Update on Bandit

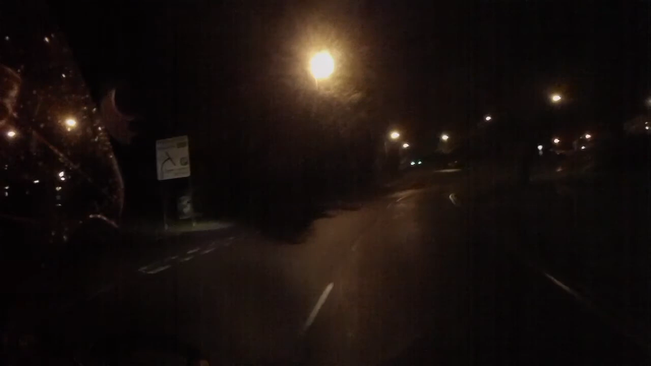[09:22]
It looks like it's sleeting a bit, so
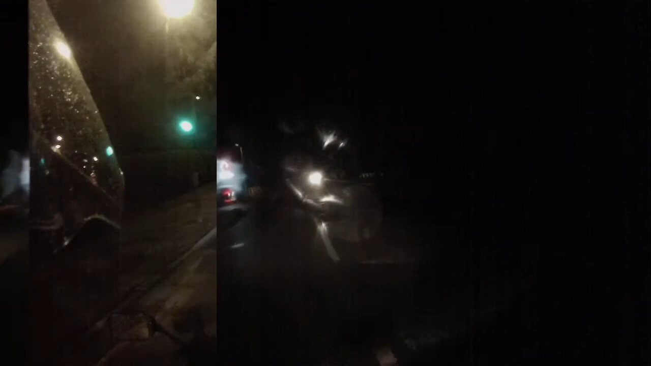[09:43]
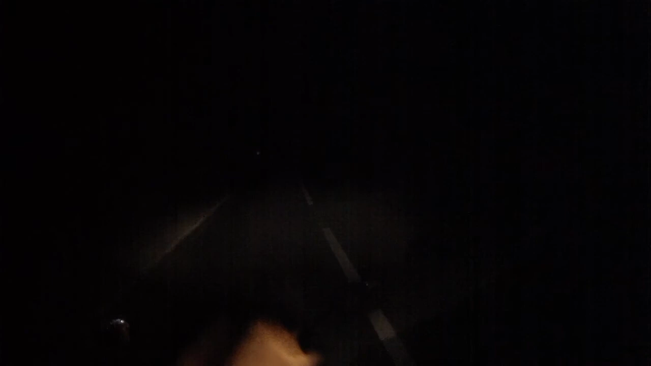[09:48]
nice night. It's sleeting, so I'm just gonna little bit reserved because I don't end up in a heap.
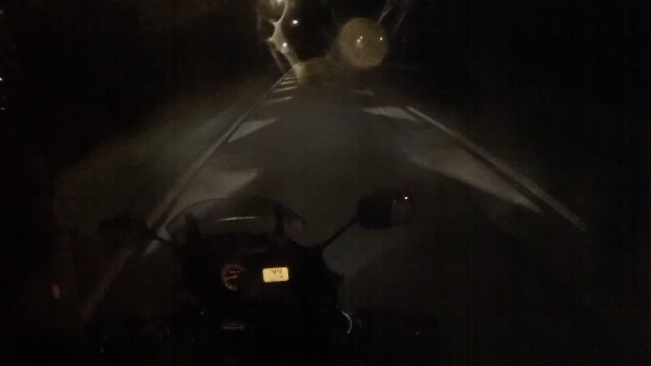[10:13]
I don't know why I didn't put my heated grips on, to be honest. Never mind.
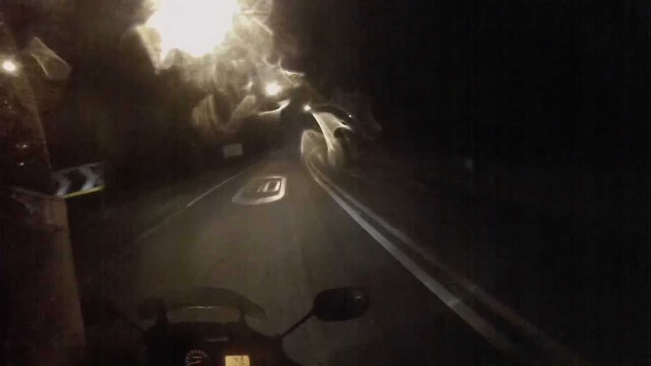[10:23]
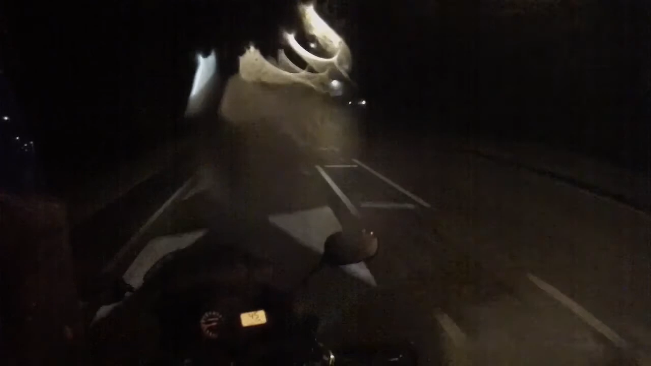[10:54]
See, it's coming down quite badly now.